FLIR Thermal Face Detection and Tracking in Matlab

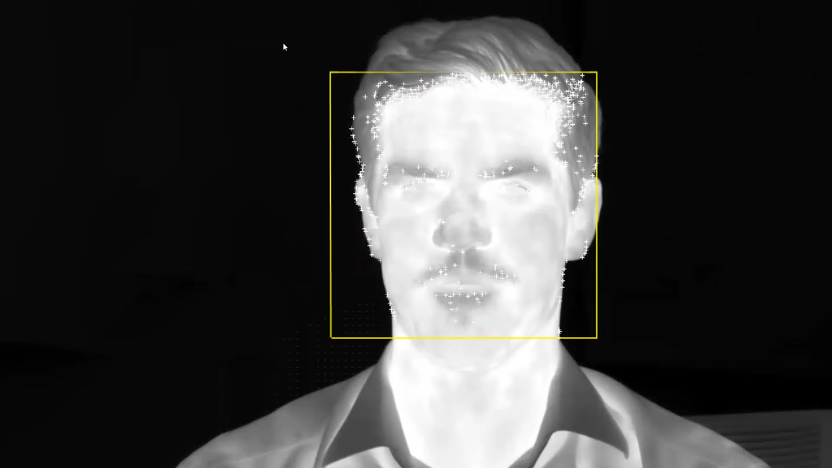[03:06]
movie and then of course it detected a face and then here's the
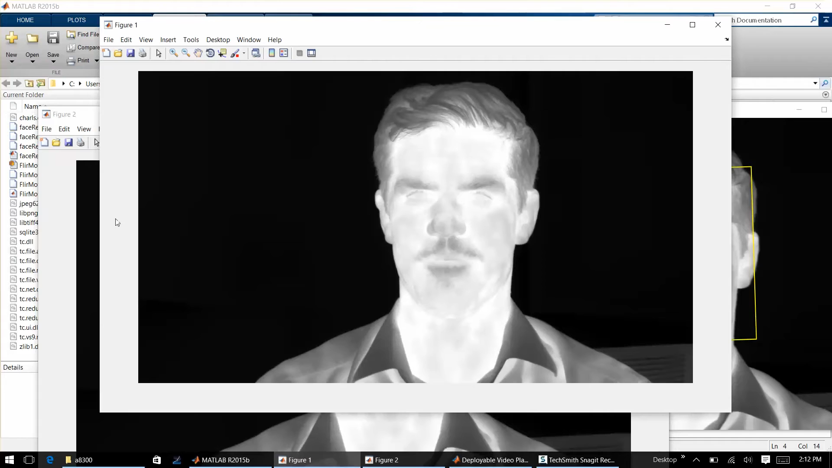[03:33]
a thermal HD image of my face and then here's where we do the
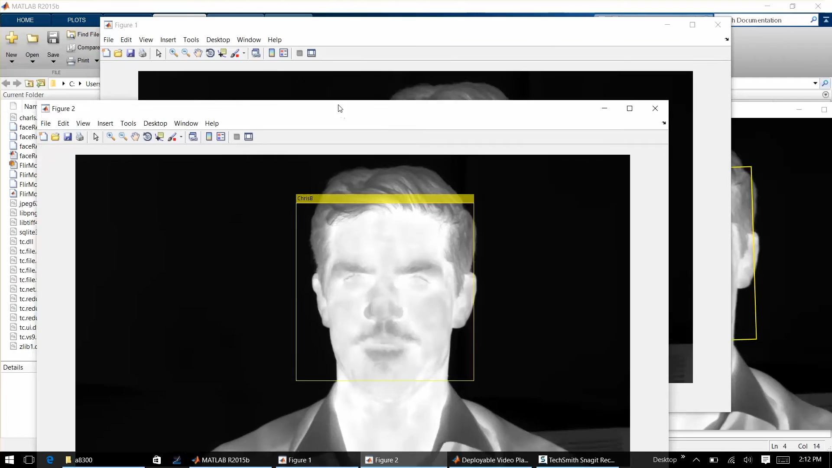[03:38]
facial facial recognition and we find all those distinguishing points and
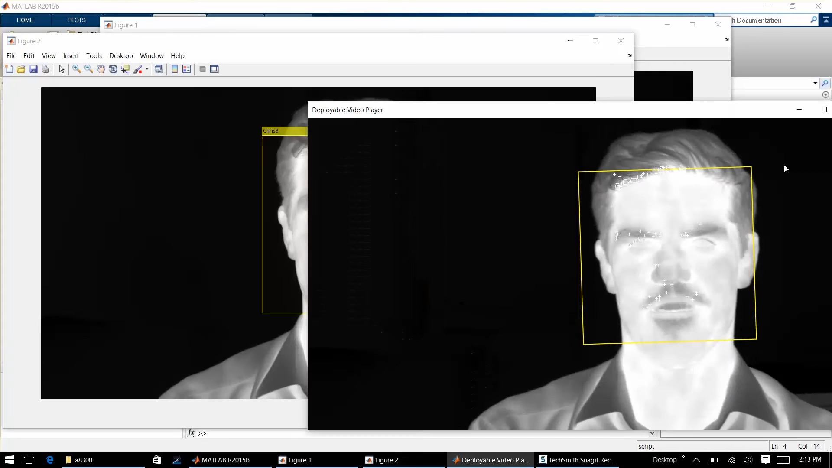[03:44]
then we use those points to track my face as I twist it left and right so the orientation of the object that we're tracking and then as I move my body left and right we continue to draw that region of interest so hopefully